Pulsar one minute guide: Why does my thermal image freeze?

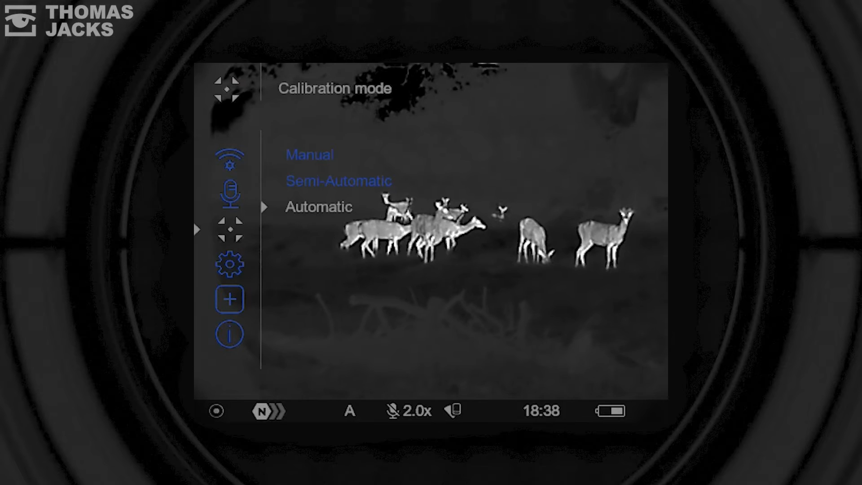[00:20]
Manual, semi-automatic and the default option of automatic.
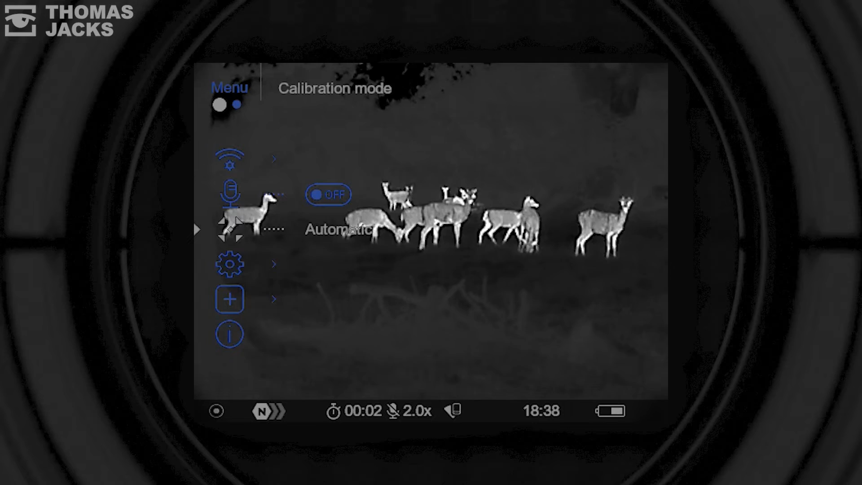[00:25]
So you don't have to worry about it. The second option is semi-automatic.
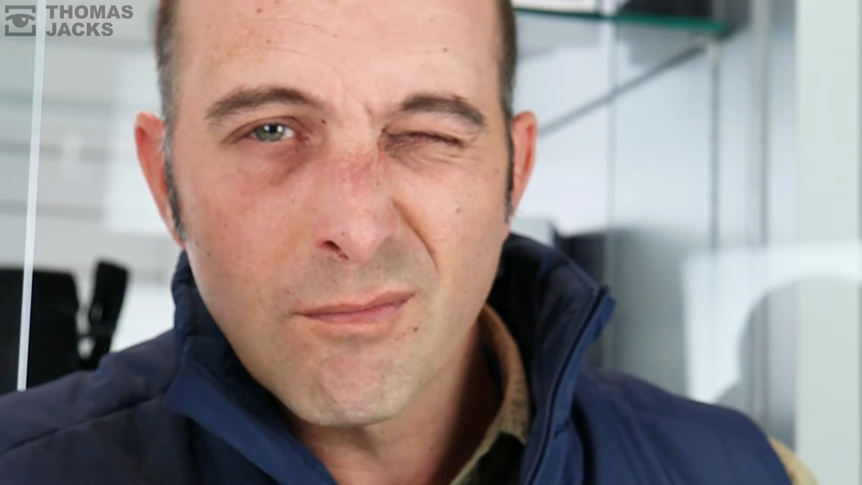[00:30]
That SA at the bottom of the screen tells me I'm in that mode. Just like automatic, it'll drop a shutter in front of the sensor with a little click, momentarily freezing the image.
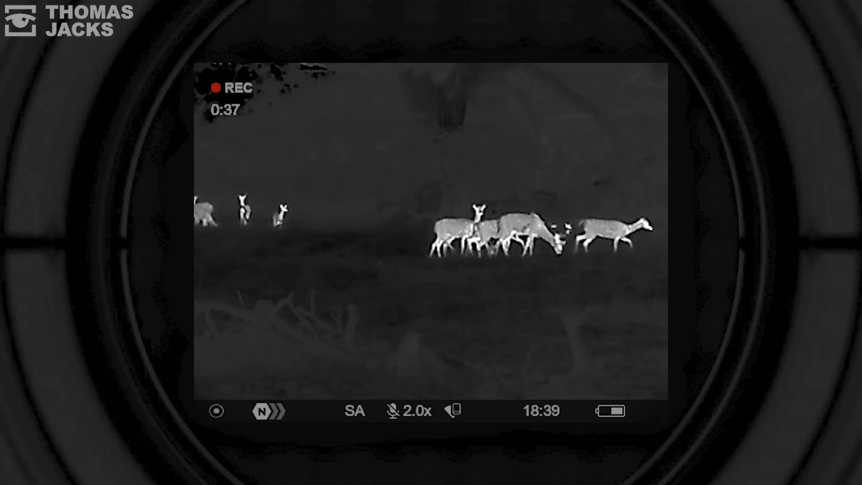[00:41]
But in semi-automatic, it only does it when you tap the power button, as you begin to sense the image getting a little bit grainy. And the third option is manual calibration. You need to close the lens cap and tap the power button for this. It's a fail-safe option in case your shutter locks like an extreme gold. And finally, did you know there's a three-second countdown to each calibration?
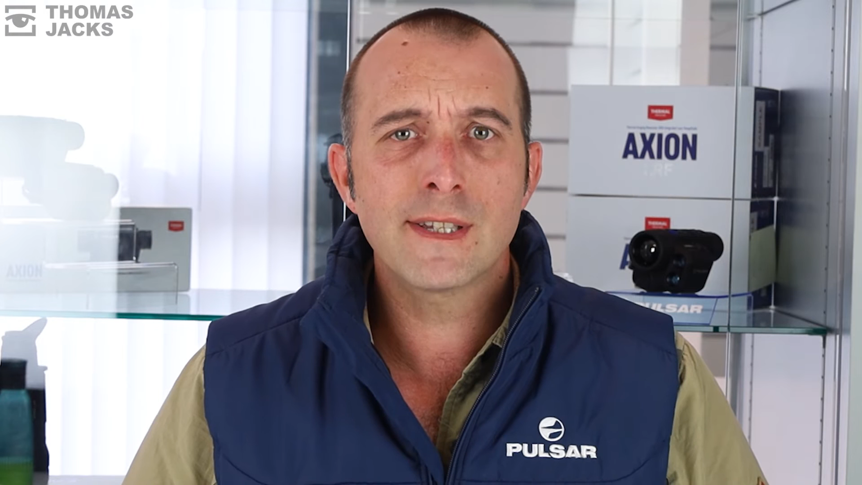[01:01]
If that's about to happen at a crucial moment,
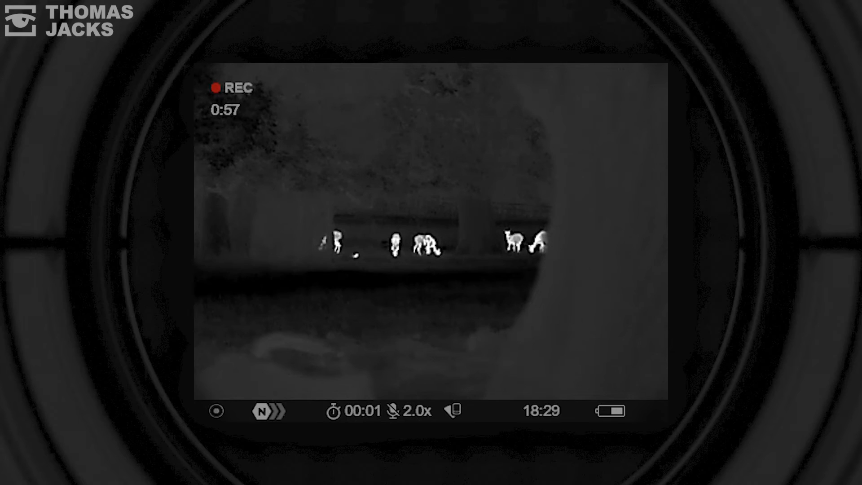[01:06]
just bank another couple of minutes of calibration-free action with a tap on the power button.